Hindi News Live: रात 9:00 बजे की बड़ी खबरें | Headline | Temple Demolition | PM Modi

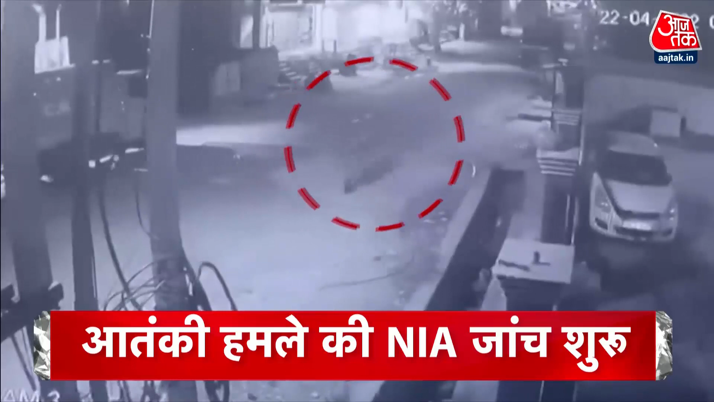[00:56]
जम्मू के पास सोजुआ में CISF बस पर हमले की CCTV तस्वीर आई सामने, मुटबेड में दो आतंकी जे, रहना येने मौके पर पहुंचकर शुरू की जाच